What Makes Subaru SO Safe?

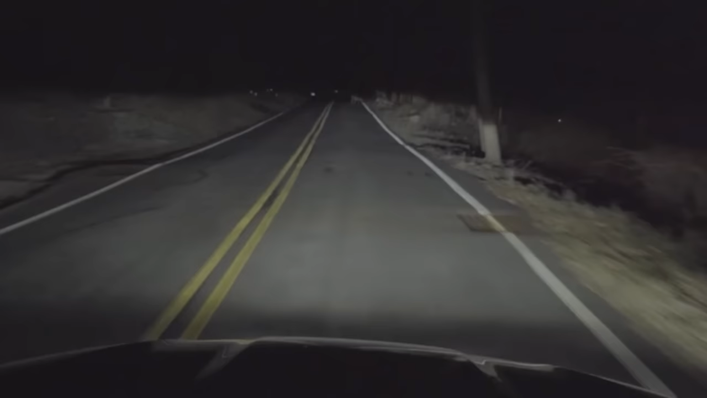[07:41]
So they'll help you whenever you are going down back roads or roads that are not well lit, because they're gonna light the road ahead as you're turning versus just staying stagnant and straight ahead with the vehicle.